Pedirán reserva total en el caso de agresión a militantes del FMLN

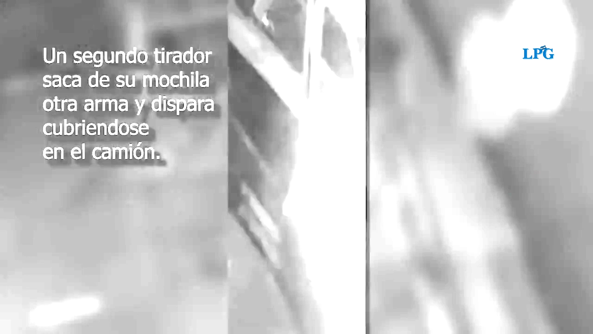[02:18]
Después de que ven que los agentes del PPI se retiran, los intentan embestir con el vehículo KIA, con el camioncito KIA.